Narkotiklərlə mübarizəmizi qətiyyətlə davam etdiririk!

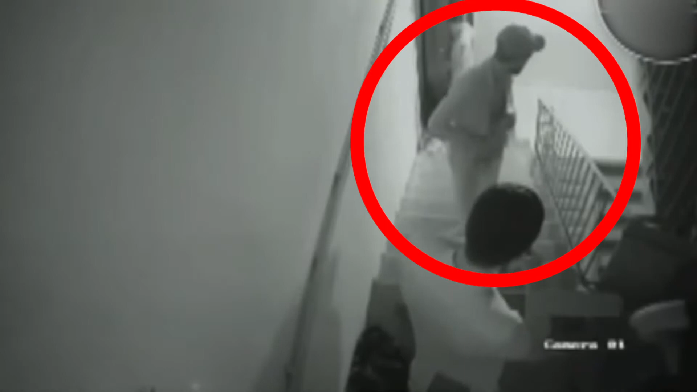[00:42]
yəni metamfetamin satan paytaxt sakini Qədin Manafov və sahib Mustafayev saxlanılıb.